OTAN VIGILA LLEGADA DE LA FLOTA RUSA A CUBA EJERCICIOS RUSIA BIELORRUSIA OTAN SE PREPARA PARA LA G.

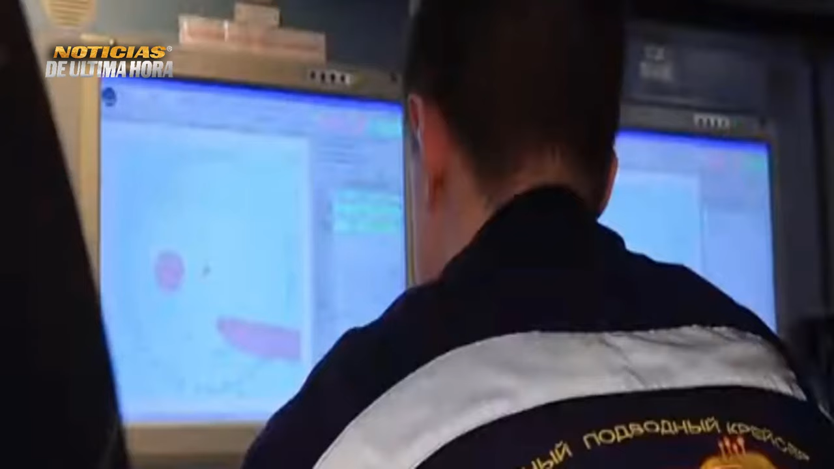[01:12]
en la vigilancia del submarino participarán dos destructores y dos buques que remolcan equipos de sondeo detrás de ellos.
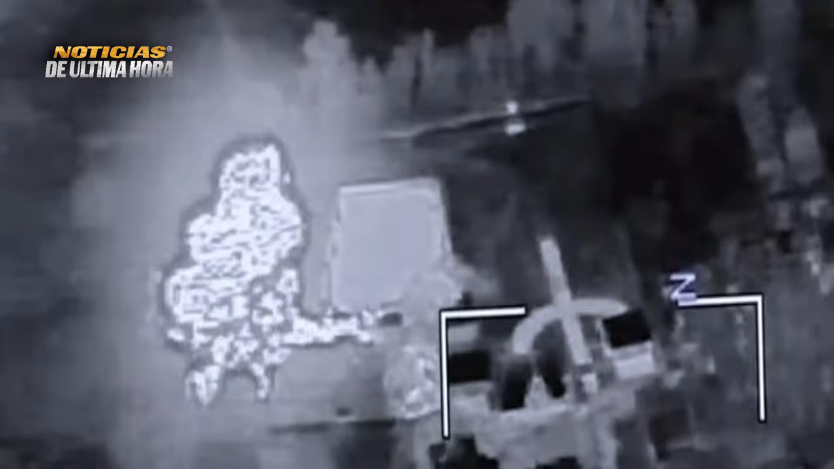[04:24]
Se informa que como resultado del ataque el caza Sub-27 quedó completamente destruido y al menos otros dos aviones resultaron dañados por la metralla.
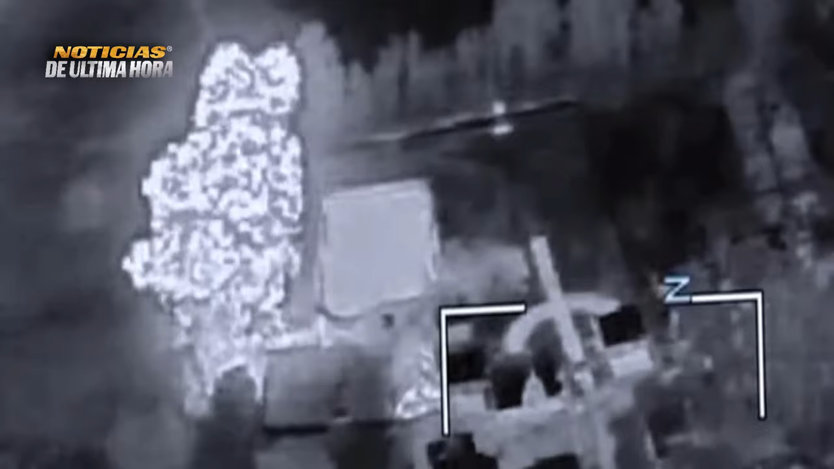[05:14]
de aeronaves y la infraestructura de la base, así como puntos de preparación de embarcaciones sin tripulación para su uso y depósitos de municiones y explosivos.
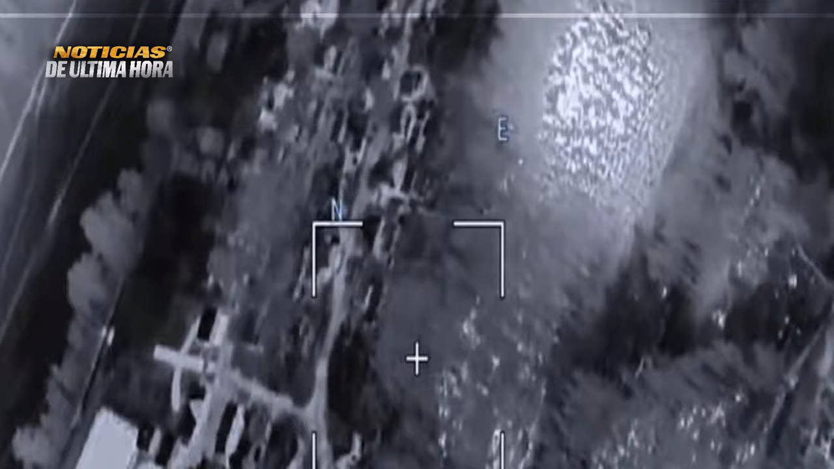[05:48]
Según datos preliminares, estamos hablando de bombardeos de artillería, pero aún no ha habido declaraciones oficiales de las autoridades.
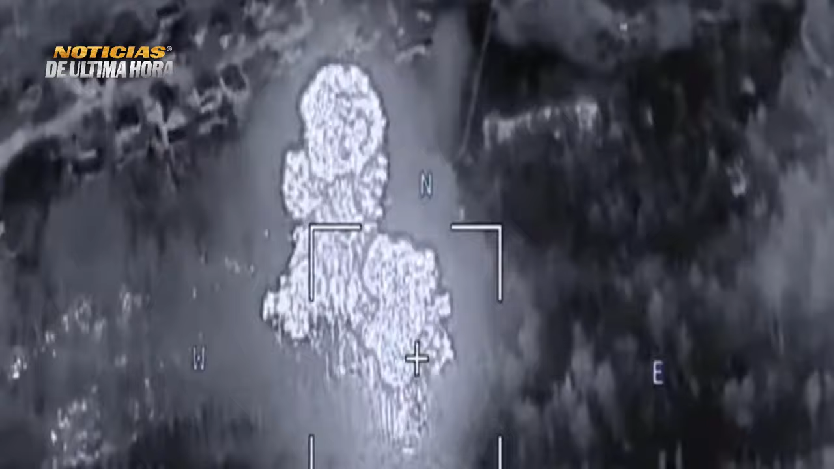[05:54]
La información sobre la naturaleza y el alcance de los daños tampoco está clara.